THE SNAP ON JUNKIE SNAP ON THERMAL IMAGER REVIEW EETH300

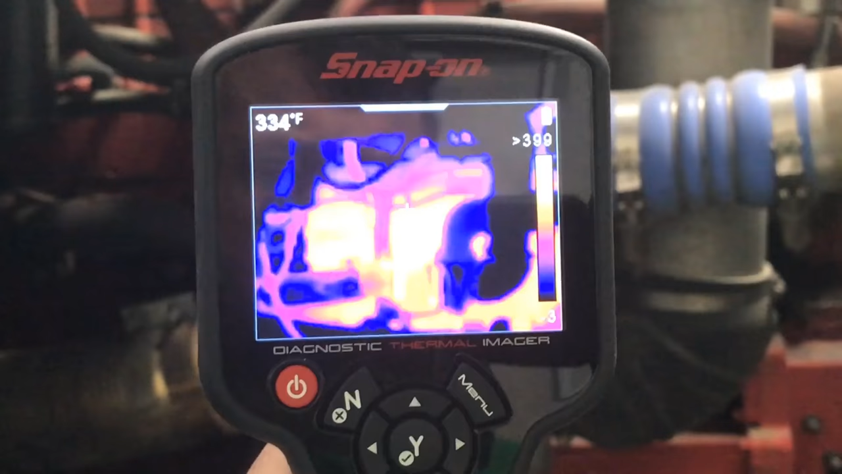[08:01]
On screen: spot 334°F
okay now that we're on the other side here uh you can kind of see that this thing cooled down a little bit and uh i'm shooting
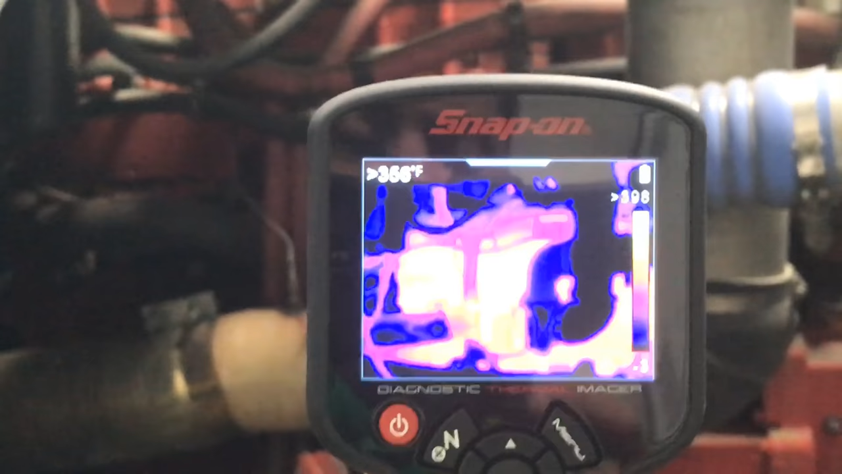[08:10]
on the uh turbo here and it shows me that the
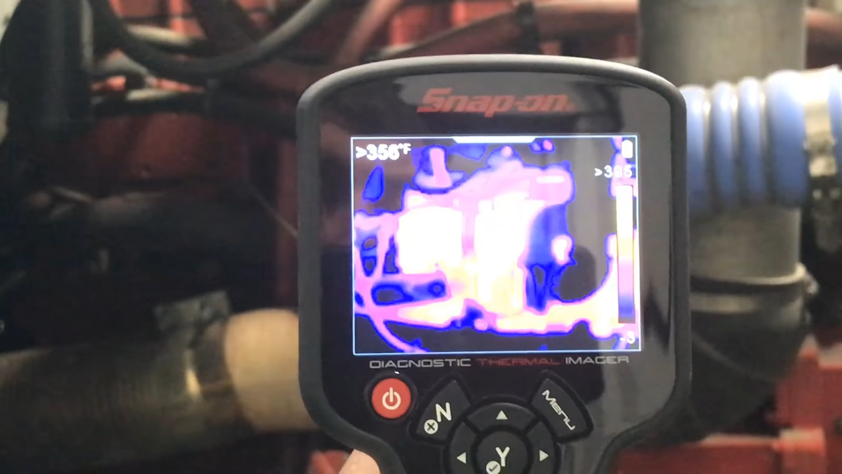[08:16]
the exhaust housing is 356
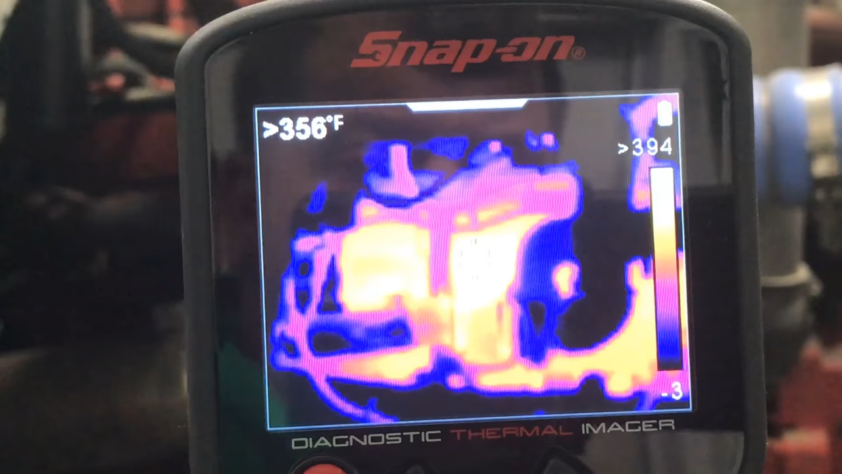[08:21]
degrees and all that stuff i can come down here and
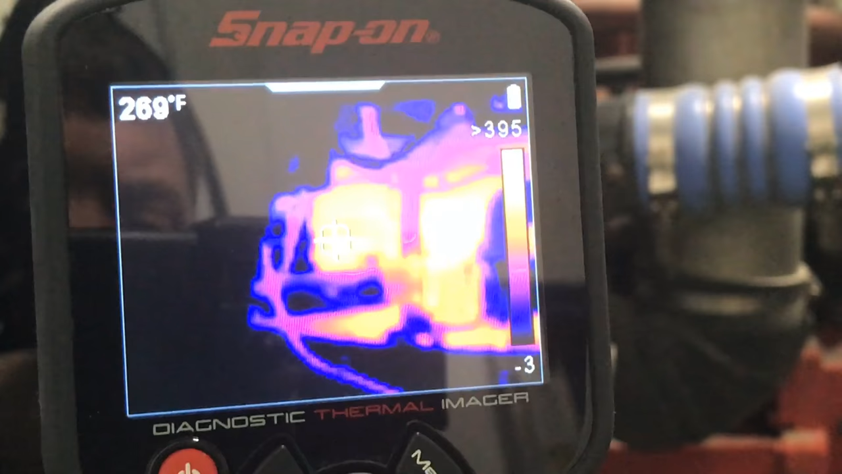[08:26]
On screen: spot 269°F
these lines running into the cab or the heating unit let me see if i can get zoomed in on that here
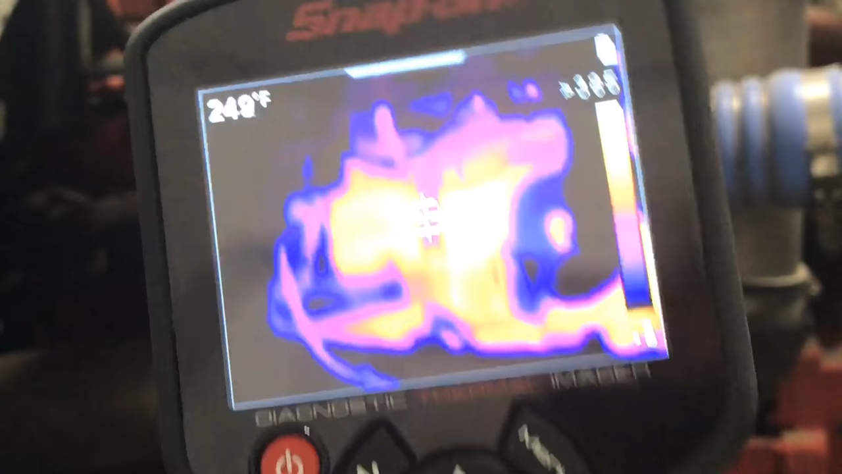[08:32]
On screen: spot 249°F
sorry if this is so shaky i'm trying to get this so the glare is not on it
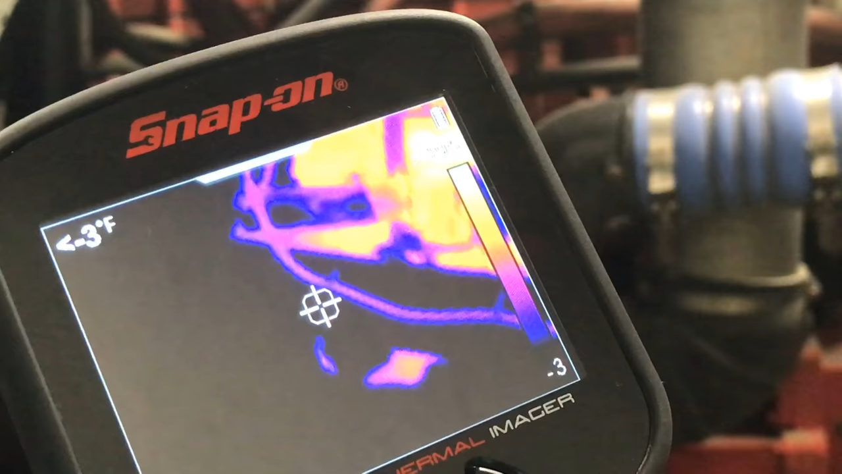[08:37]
so you can see that that's about 50 degrees
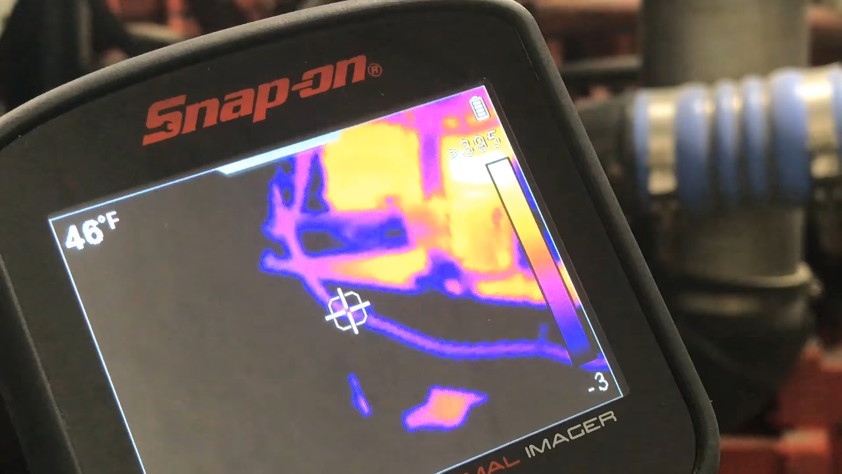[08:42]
On screen: spot 46°F
but it's still showing you up here you know you kind of gotta like look and point and stuff like that so you can come over here
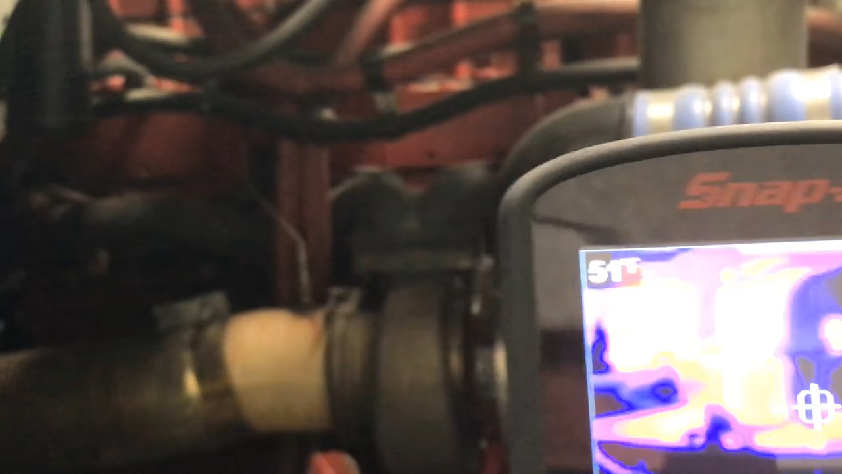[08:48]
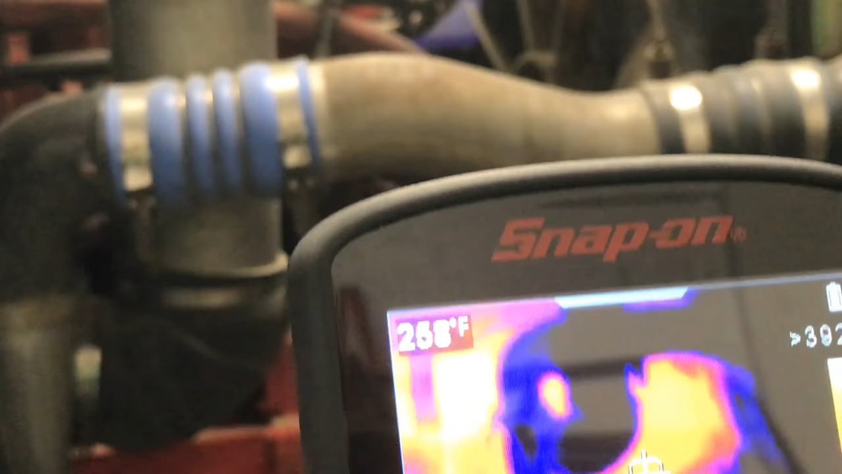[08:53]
hard to kind of do it this is some more of the exhaust stuff or oil temperature uh this is the oil cooler and radiator stuff uh right there
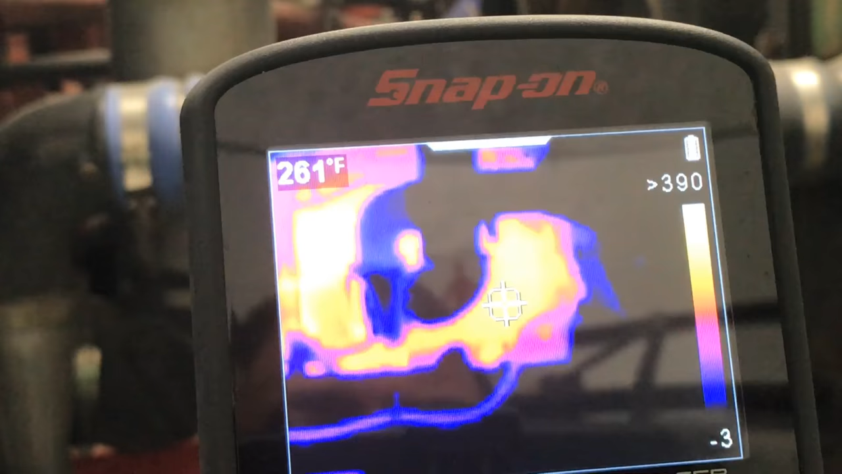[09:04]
On screen: spot 261°F
you know now i have the truck turned off right now because it would be too much
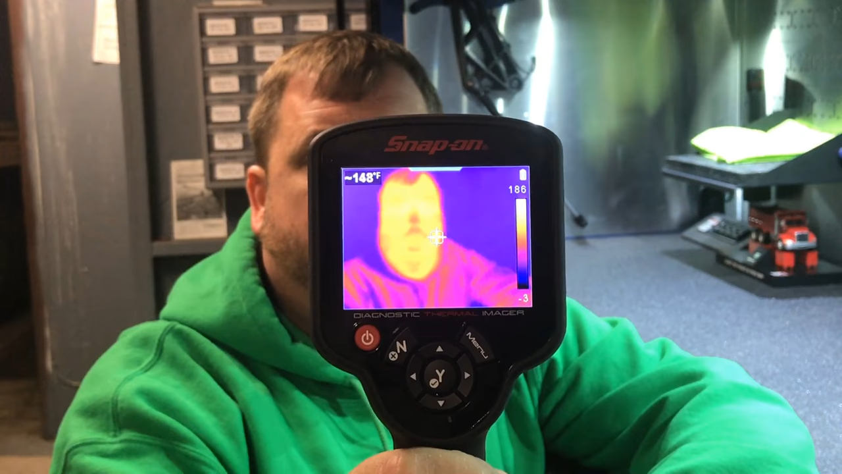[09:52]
you enjoyed the review of the thermal imager you know you can see my face maybe through this yeah like uh you know now you guys are looking at me like the predator